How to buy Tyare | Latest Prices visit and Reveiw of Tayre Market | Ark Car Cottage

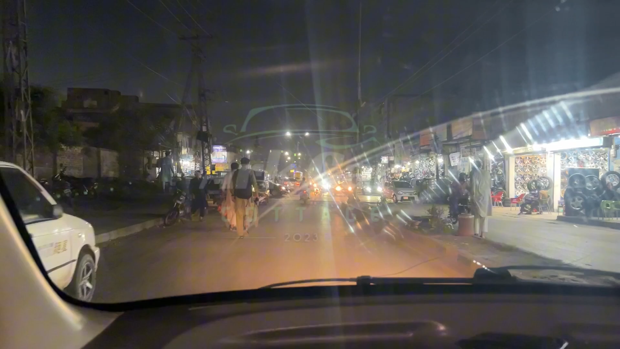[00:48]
جی تو دوستو ابھی ہم پہنچ گئے ہیں ٹائر مارکیٹ میں سلطان کے کوپے تو ہمارے دائیں اور بائیں دونوں طرف ٹائروں کی دکانیں آپ کو نظر آئیں گی